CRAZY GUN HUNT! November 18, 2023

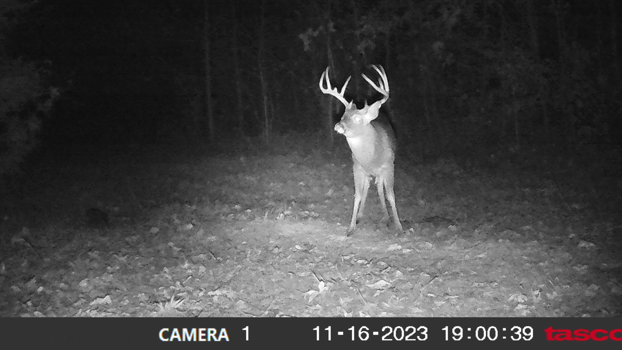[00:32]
one of the bigger ones on his right side. And so that's unfortunate, but that's just how it goes. When it's during the rut, there's other bucks around.